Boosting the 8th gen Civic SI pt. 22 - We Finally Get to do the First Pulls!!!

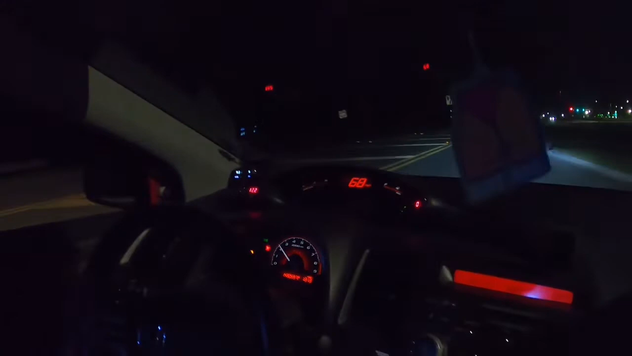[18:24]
it's actually not too loud it's really not as loud as it used to be I don't think so that's good it's running good AFR's are looking good
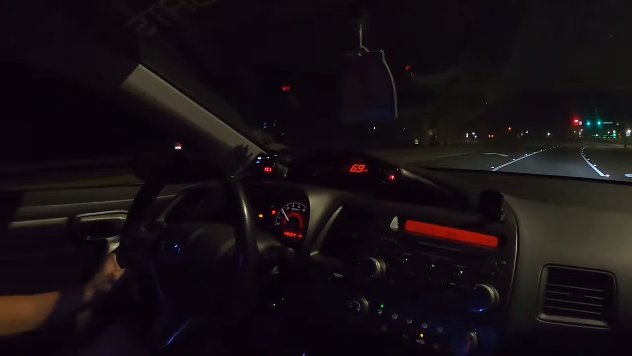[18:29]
just pull off the parkers yeah